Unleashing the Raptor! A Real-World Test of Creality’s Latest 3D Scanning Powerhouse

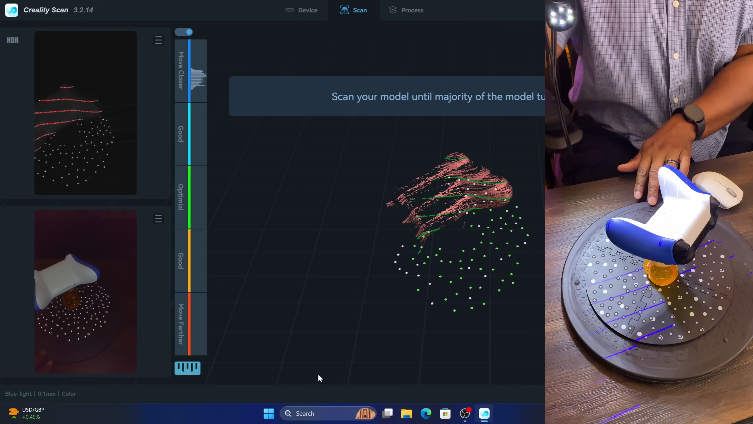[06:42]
really impressed by because the bottom is pretty much all white and it's still able to pick it up in there
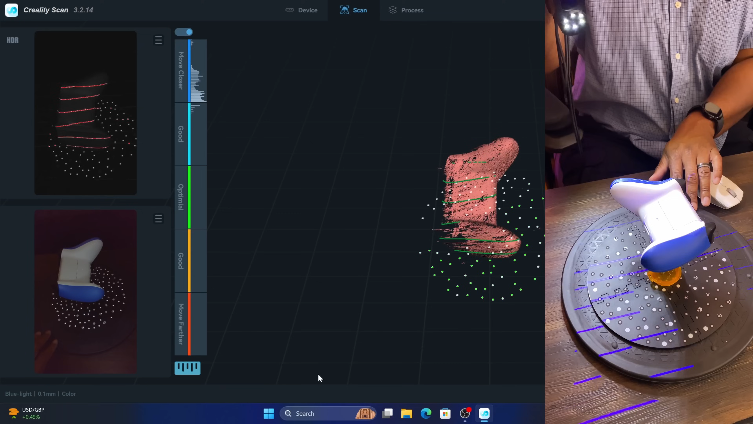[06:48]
and I think for this sake we're going to stop it there I'm going
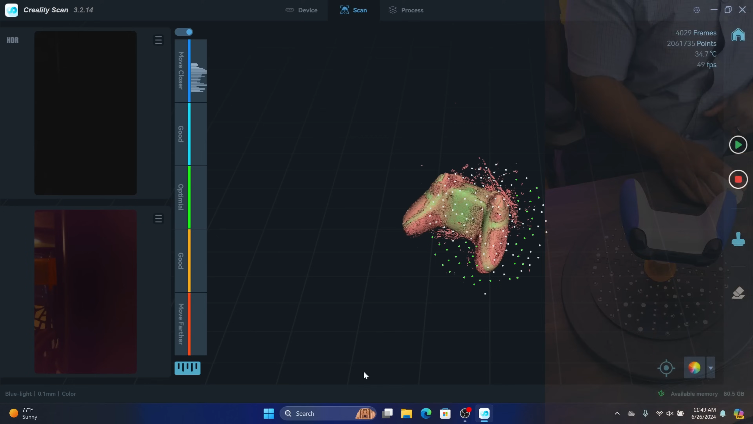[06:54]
to come down here click complete scan click yes
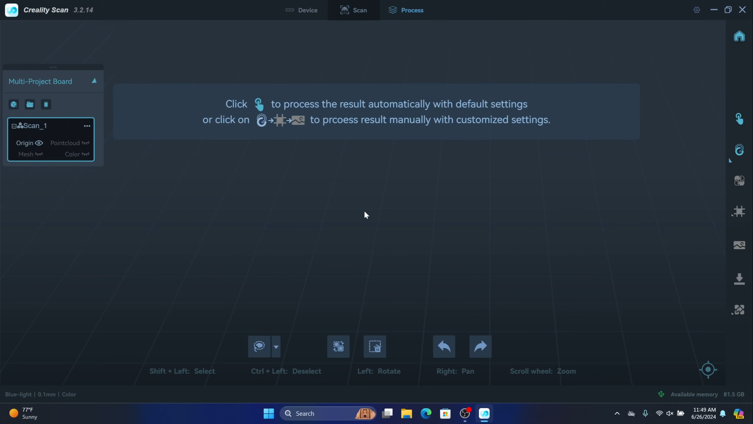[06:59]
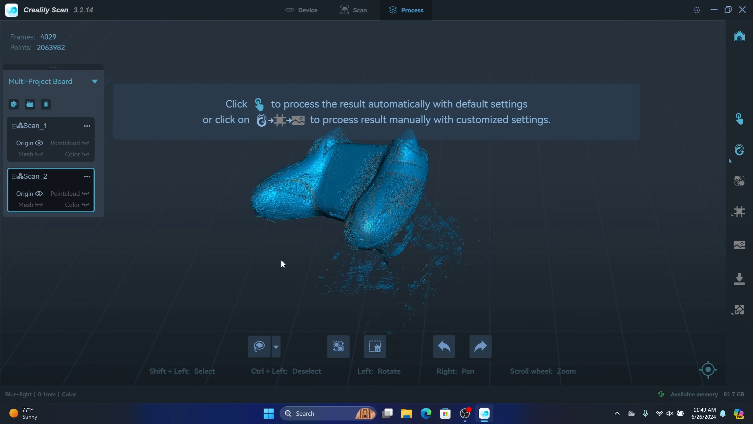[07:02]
and it looks like we got pretty decent result there as well so we can always go through and clean this up on the back side so the thing I like about this station is
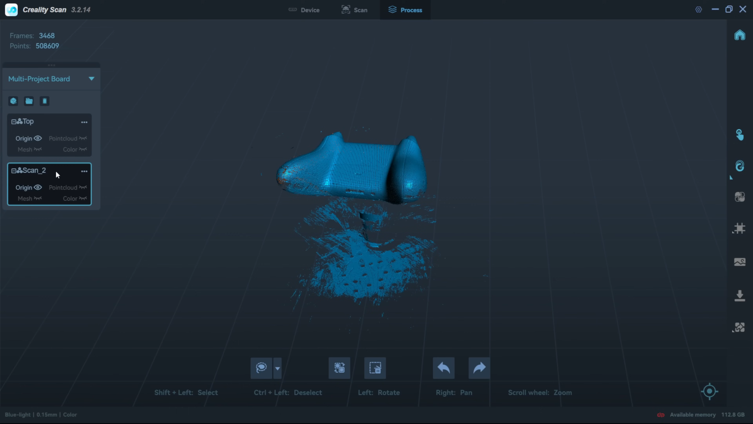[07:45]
if I click on this one this one is going to be the bottom in which if I come here hit rename and I'm just going to name this one bottom
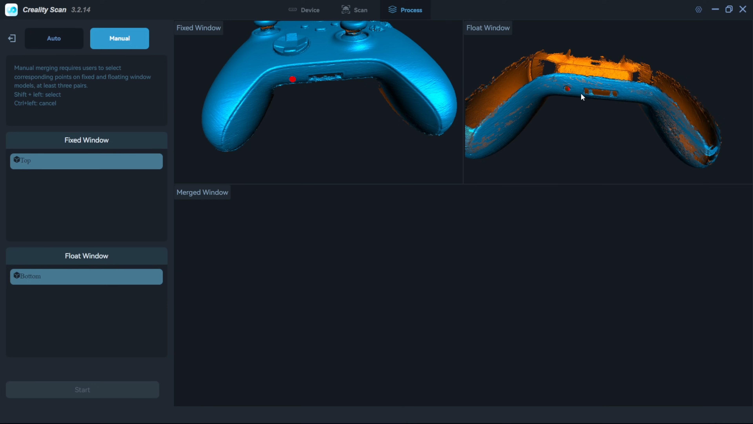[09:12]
as well in which it looks like it put it into a different area so I'm going to hold down the control left select and try that again so there we go I could probably get a little bit better so you want to make sure it's as close as possible matching that which there we go I think that's a good spot so now I'm going to select this right here and I'm just going to go through and select each one of these areas so what you're doing is you're making dots that are coinciding